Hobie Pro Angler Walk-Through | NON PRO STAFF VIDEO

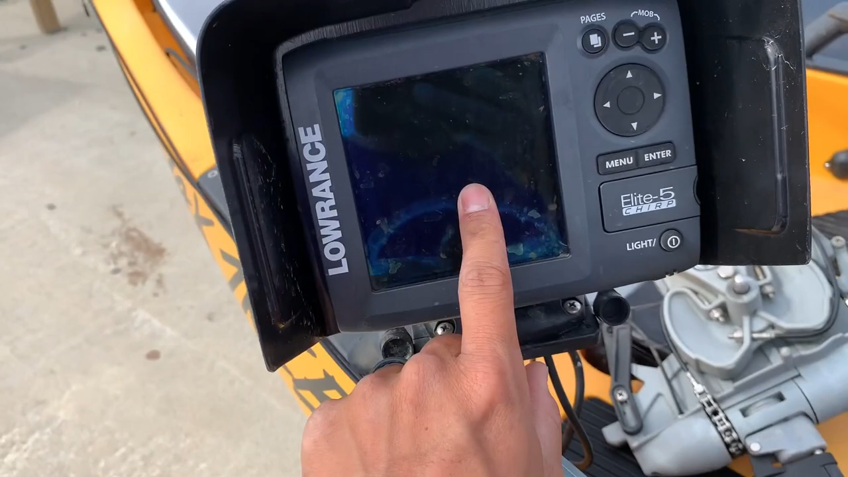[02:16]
I use it to find holes, trout holes, things like that. So that's what I use this for. Or if I'm offshore, use it.